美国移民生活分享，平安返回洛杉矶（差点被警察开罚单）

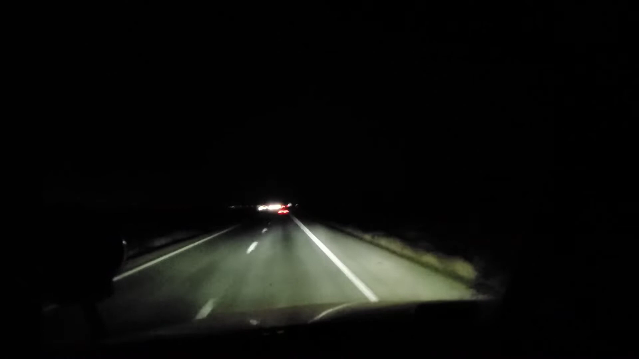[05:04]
好了，真的全部黑下来了，夕阳不见了，到了我们大陆那边去了，去了东方那边了，黑咕溜秋的了。
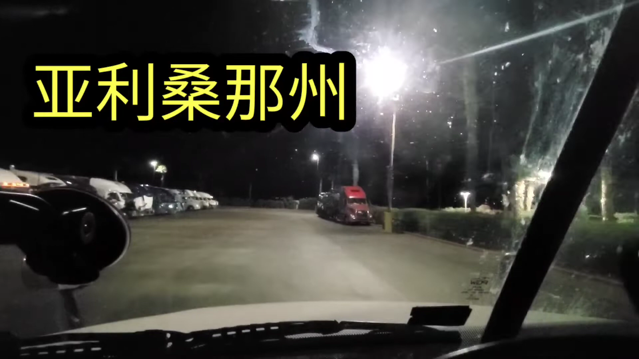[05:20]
好了，我在铁脚站加满了油之后呢，那我呢就是在这个加油停车场里找一个位置睡觉了。